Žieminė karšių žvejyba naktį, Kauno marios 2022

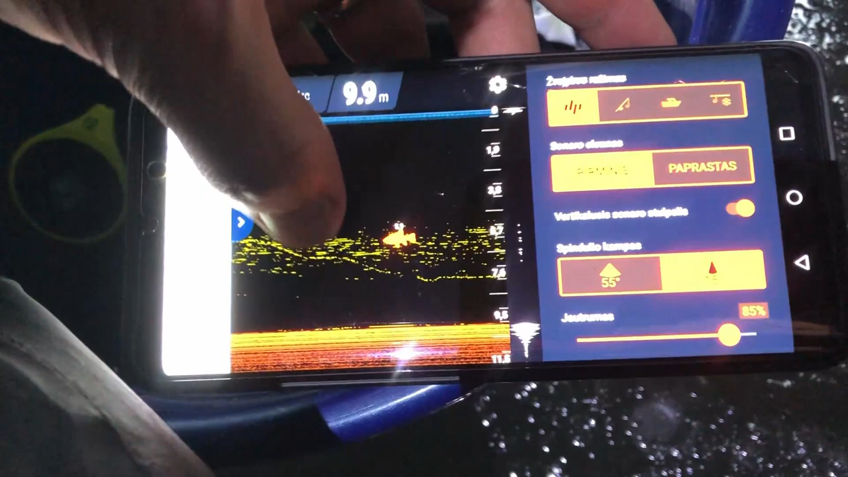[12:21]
On screen: depth 9.9 m
Va, visokios ir didesnės ir mažesnės matom. ir...
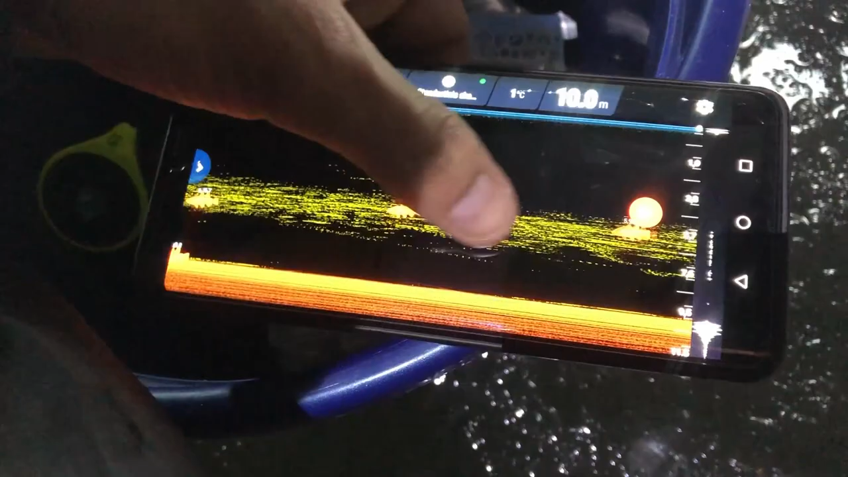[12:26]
On screen: depth 10.0 m
Nu, va, tu apiešiu ir randu. Jeigu sėlėvas gaudyti jums į kitumėm geros būrėjus.
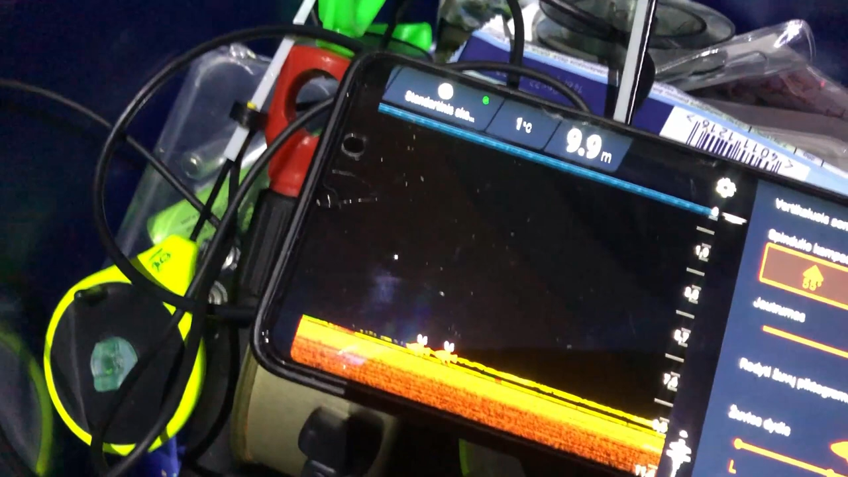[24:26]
On screen: depth 9.9 m
O čia yra gerai, paliai daugna, tai galima būti panašu, kad ta žuvis, kurios mums reikia.